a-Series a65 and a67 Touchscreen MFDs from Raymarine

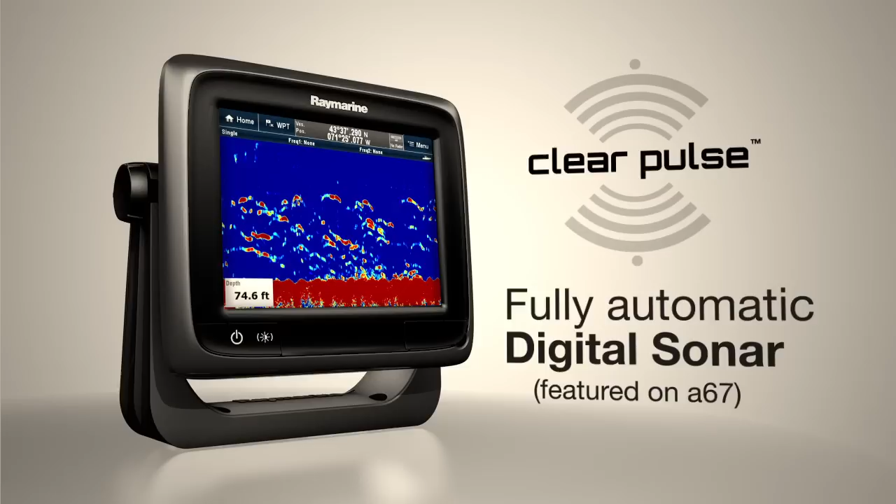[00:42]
On screen: depth 74.6 ft
ClearPulse digital sonar targets fish and bottom structures with amazing detail and clarity.